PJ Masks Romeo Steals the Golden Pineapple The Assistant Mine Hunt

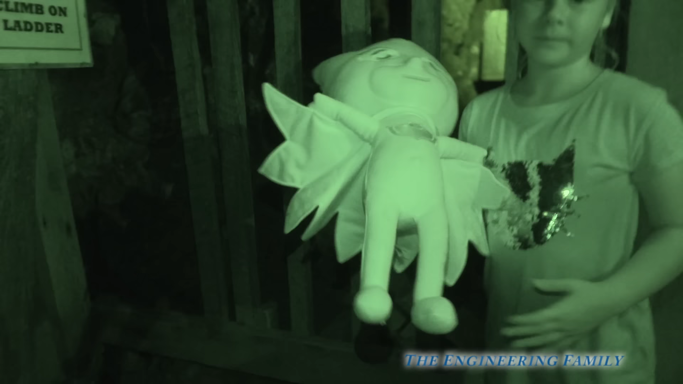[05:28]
Romeo put her back. Look! He put her in front of that mine car! So it would run over her.
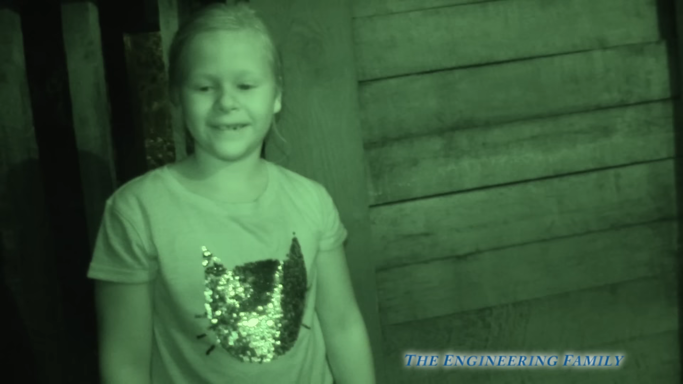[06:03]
Okay. Let's go. Where could he be? I think he could be over here. Catboy. Let's go straight. Okay. Wait, what's that?
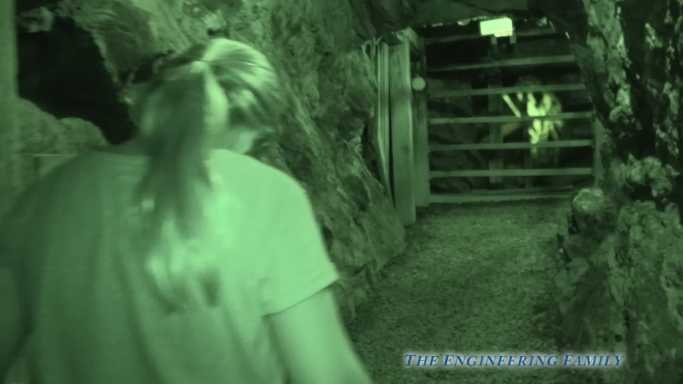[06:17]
I don't know. Let's go. Oh, look.
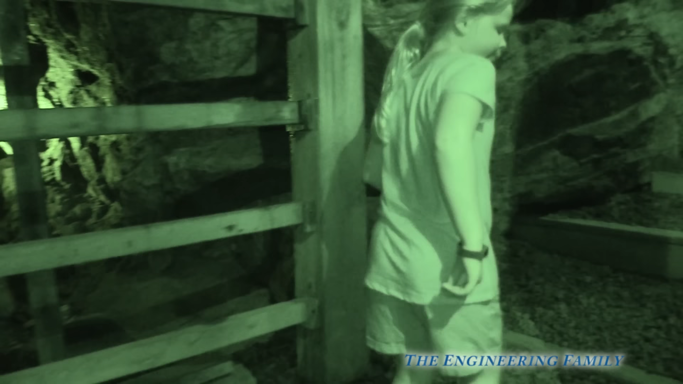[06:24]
Steps. We've got to go and find them, right? Right. Come on. Let's go.
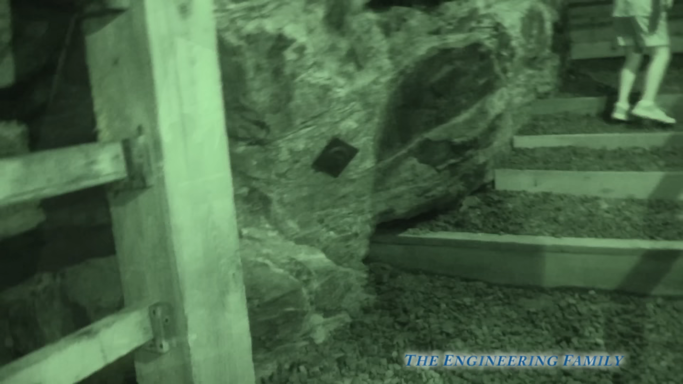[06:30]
Okay, it says, I see you. Ooh, we got to go down these steps, right?
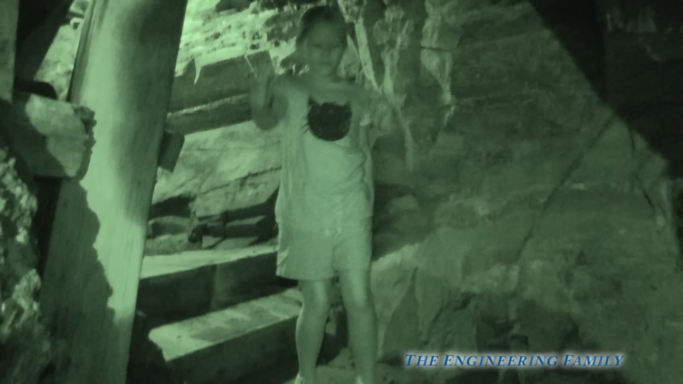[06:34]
Whoa. We had to go up, and now we're coming down. Whoa. All right, let's keep going, assistant.
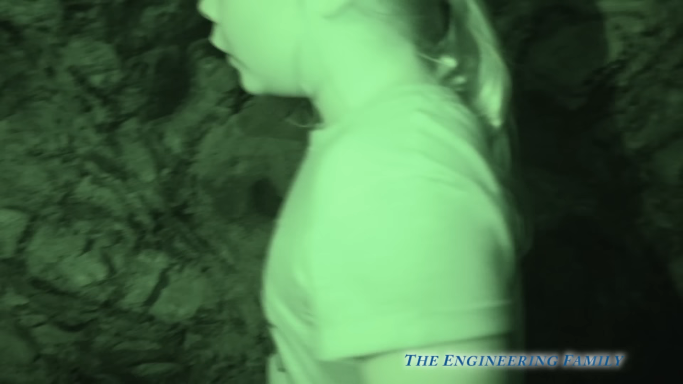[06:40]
Okay. Whoa. Oh, be careful. Oh, this looks like a spot that Romeo would hide on.
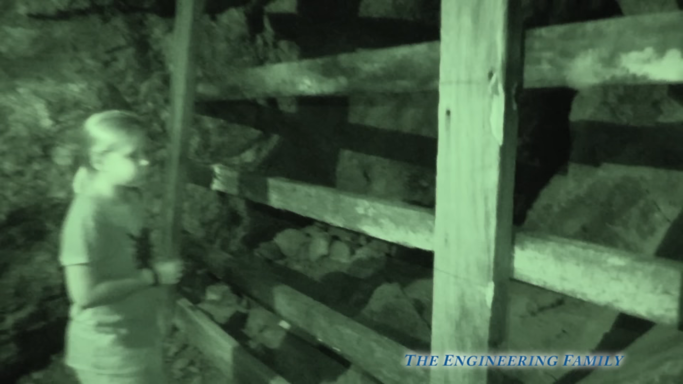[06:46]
Yeah. But I don't see anything in there. People at home, do you see Catboy?
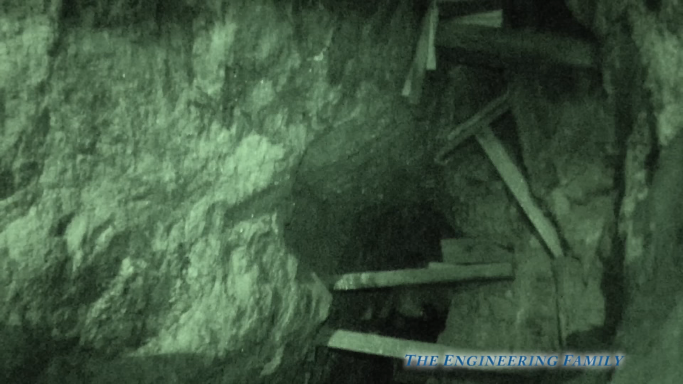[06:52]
Let's take it off the special night vision and see.
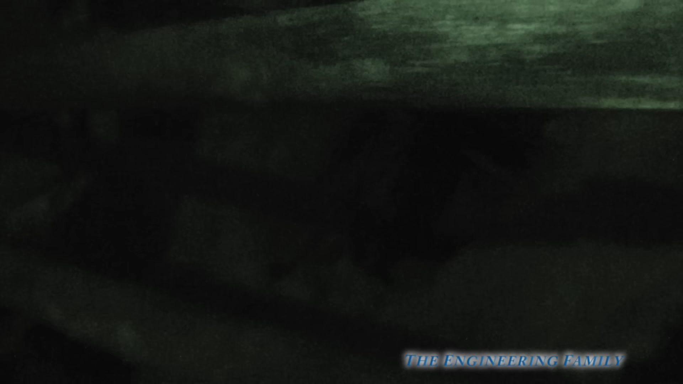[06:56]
I don't see anything. I don't see anything either. Let's keep going down the stairs.